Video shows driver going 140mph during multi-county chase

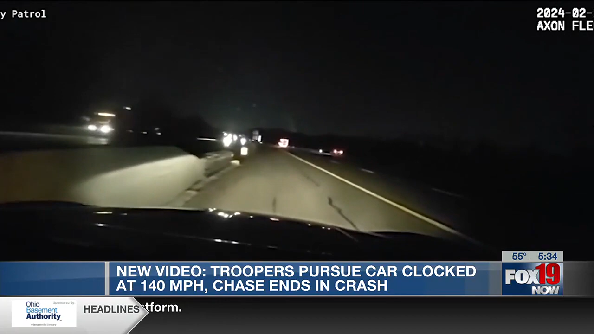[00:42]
And what starts as an issue with speeding quickly turns into much more when troopers say the driver refuses to stop. Speed is 120. I don't know if he's trying to hit me or what. He's trying to hit me.